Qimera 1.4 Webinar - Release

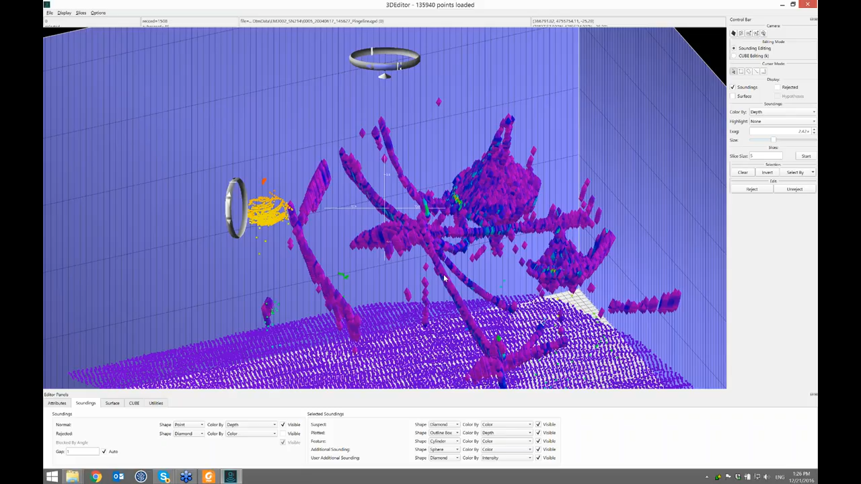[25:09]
In this case it's a fish pen suspended in the water with just a little bit more than neutrally buoyant to keep it afloat.
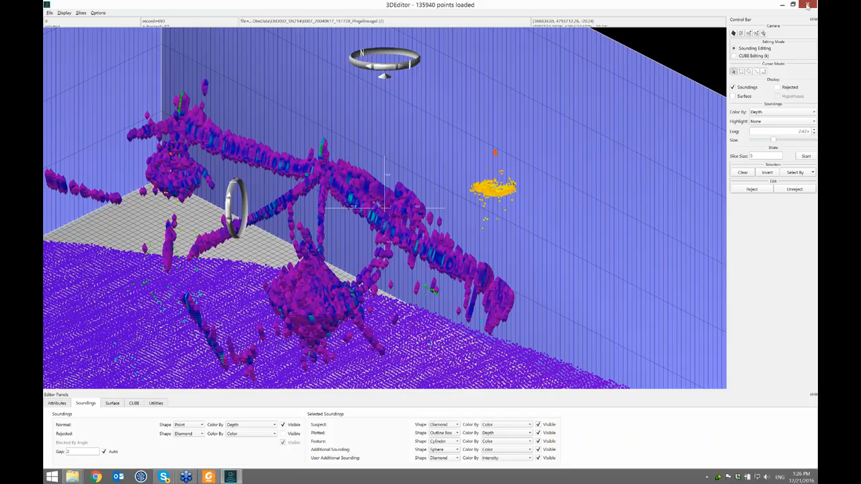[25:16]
So that, I think, answers that question that the particular attendee had. And what I'll do is show one more application of midwater capabilities.
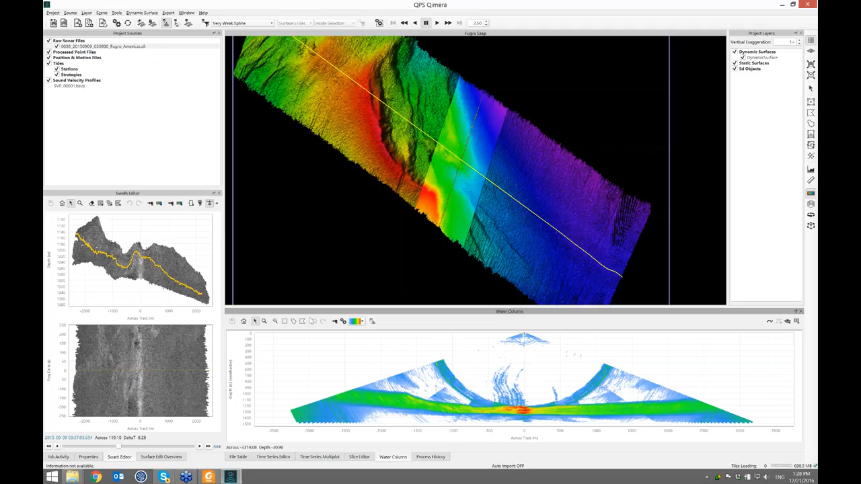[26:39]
In fact, let's just turn that up to full. And it'll restack them. And I'll go back to lasso selection mode. And I'll just make this a little bit bigger so people can see what I'm up to. There are some seeps here. Well, they look like seeps, so let's just call them seeps. And I can select all these. And I'll get just everything before the nadir ring, which is the big circle of sidelobe interference that you get when you have the first return. And I'll grab this little loaner over here. And there we go.
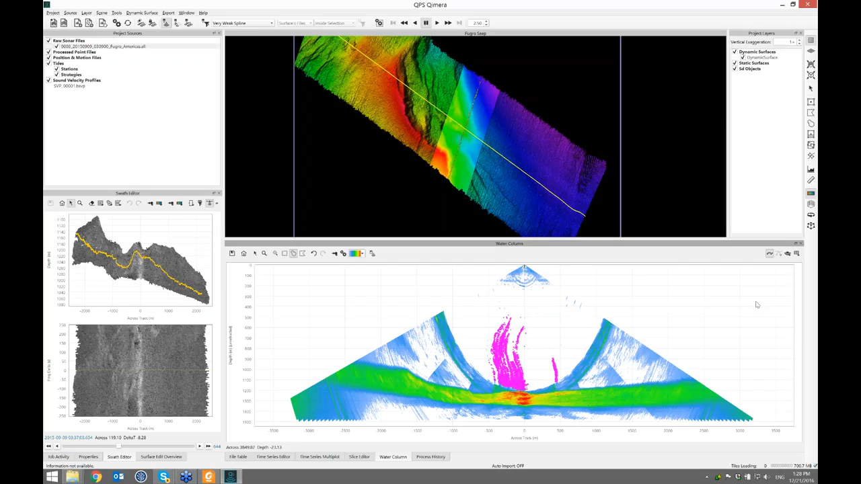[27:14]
And whenever you grab new things, it turns on the sounding display for you again. I don't want to look at the sonar's detections. I just want to see my own. So I can hit save. And I can get out of the swath editor. The file is marked as needing reprocessing. I click go.
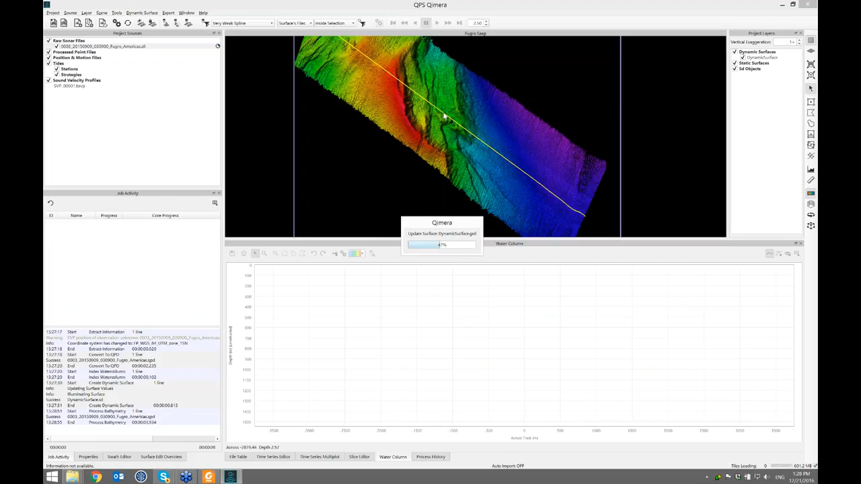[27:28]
And this is going to add these bubbles, these seep structures, to my terrain model, which doesn't make a lot of sense. You're averaging the ground and the seep.
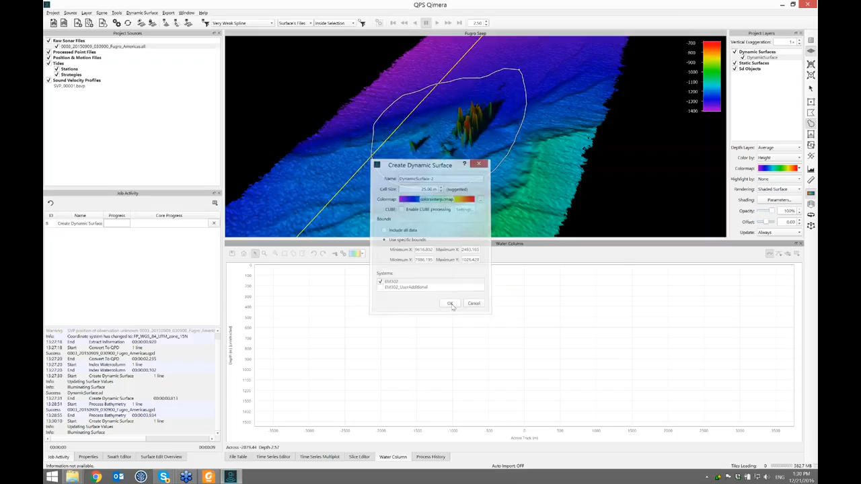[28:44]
I don't want to include my additional picks. I just want plain old sonar detections in my grid. And that just may be a baby little grid there. And now what's neat is I can grab this file and go to the export menu. Under raw sonar file, there's a couple of new options. I can export to SD points now. Or SD cluster if you want to do cluster analysis in FlaterMouse. I click SD points. And I don't want the sonar's real-time detections. I want the ones that I detected. And I want to load that to the scene. I click OK. And I can give this a name. Plume.
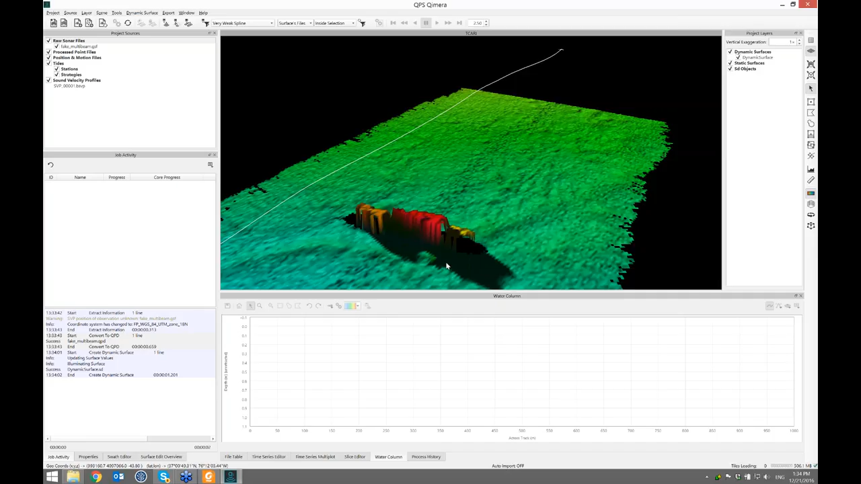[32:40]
And there's a rec. Kind of interesting. So I'll switch back to plan view. And now what you can do with Takari. So this is the new stuff. Under the source menu, you go to add tide files as you always have before. And now it will recognize .tc files, which is the format that the NOAA field units and their contractors are given when they're supposed to use Takari.
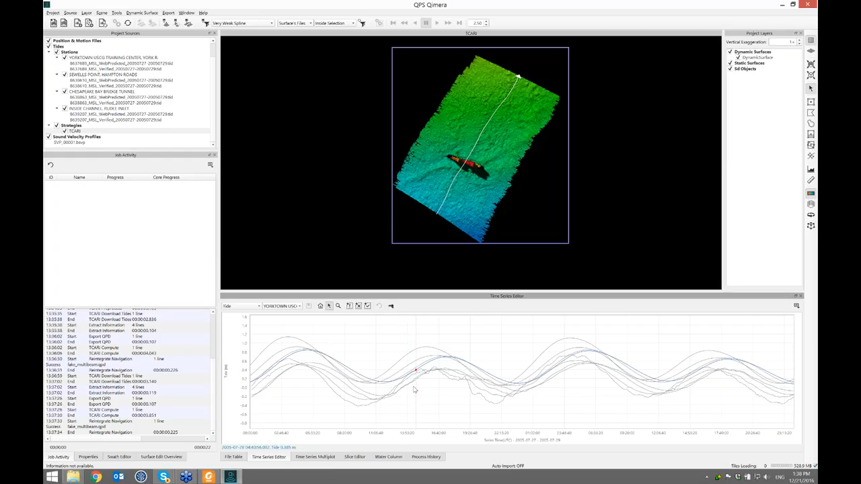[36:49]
Those are predicted. And the ones that are a little wobbly, you know, capturing the meteorological effects, those are obviously the verified tides. All right, so let's jump to the next one, Takari. Single beam from Quincy. So if you use our acquisition system, Quincy,
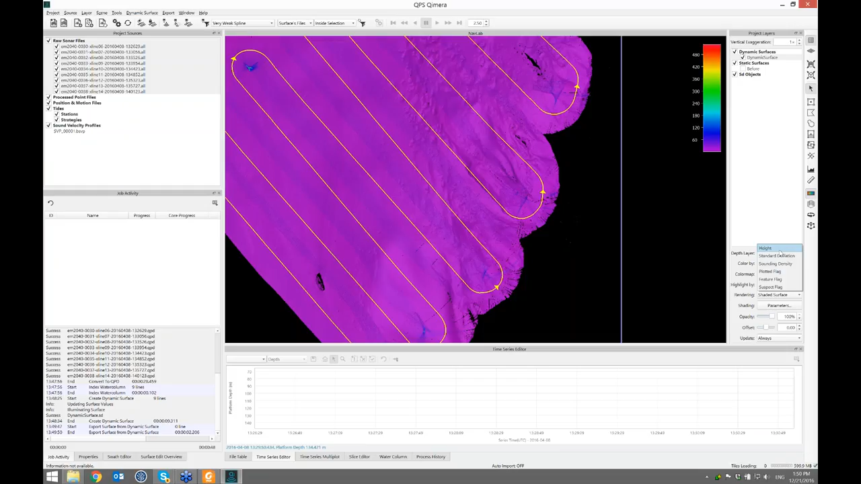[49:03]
And then there's all these different layers. Standard deviation, for example, I can color by that. Or sounding density. Sometimes you need to demonstrate to your client that you've got a certain number of hits per square meter. Or you've maintained a certain standard deviation. So how do you get that data out to look at, first of all, and then deliver it to a client? So there's new capability now. Under the dynamic surface menu, you go to the extract property layer option. And you say, I'm going to expand the dialog so you can see what I'm typing. I'm going to call this standard deviation before. And I want the entire surface. And you can extract either the bin count or the standard deviation. We'll stick with standard deviation and click OK. And this extracts a flat image. If I just go to 3D mode, you'll see, of course, the terrain model is drawn in 3D.
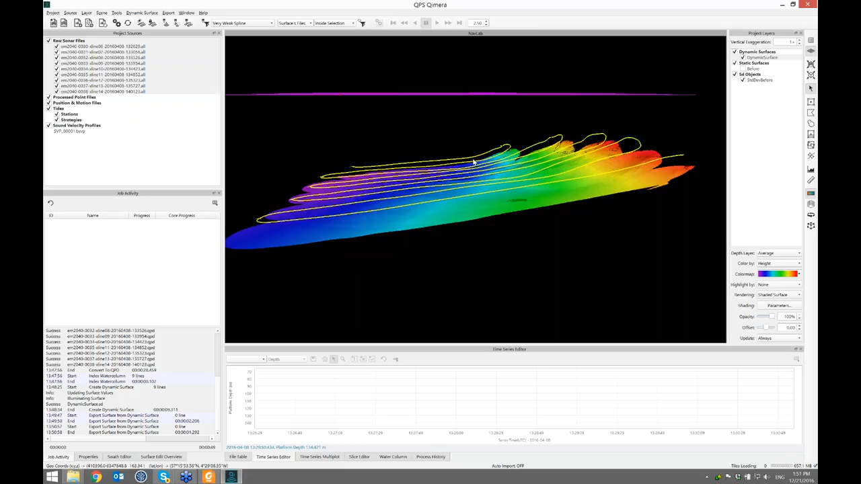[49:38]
The flat image is drawn at the zero level. And that's a standard deviation file.
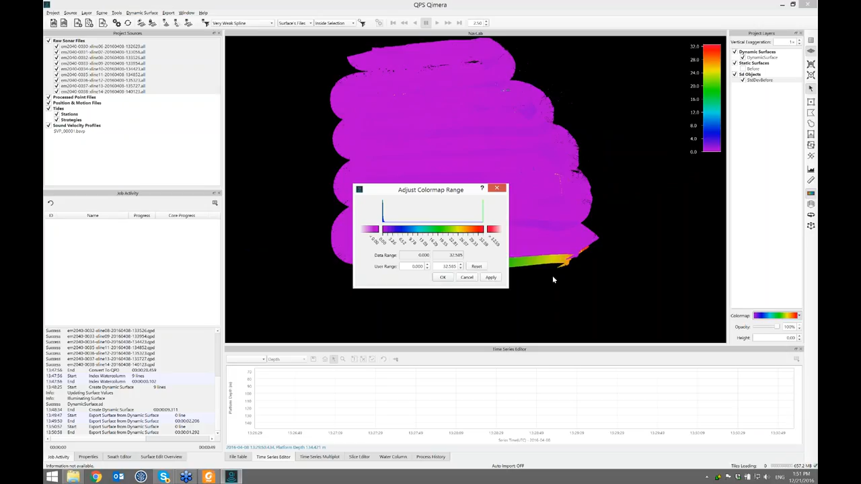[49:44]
And let's just adjust the color map to be 0 to 0.5. And this is showing you that for the areas of overlap,
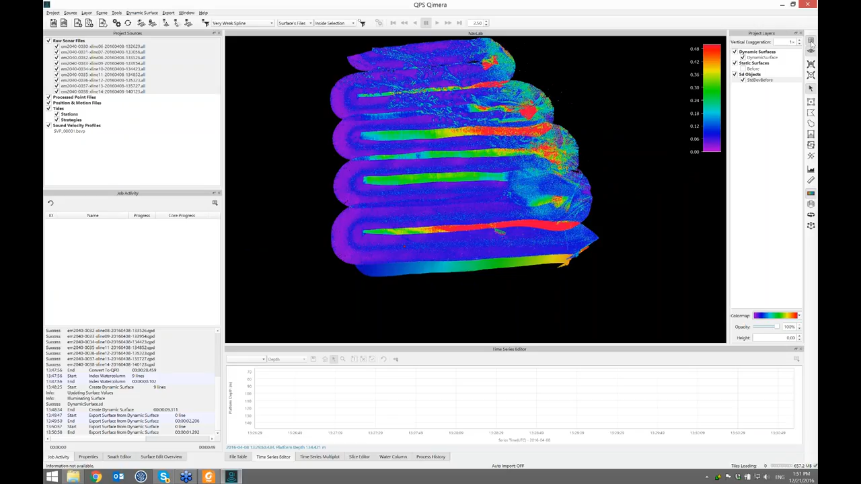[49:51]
the standard deviation is high. Because the navigation in real time wasn't that great. And I can profile that surface. And I can see it's normally about 0.1. But when the areas of overlap, it's at about half a meter in this particular area here. So that's set aside. I'm going to turn that off for visualization.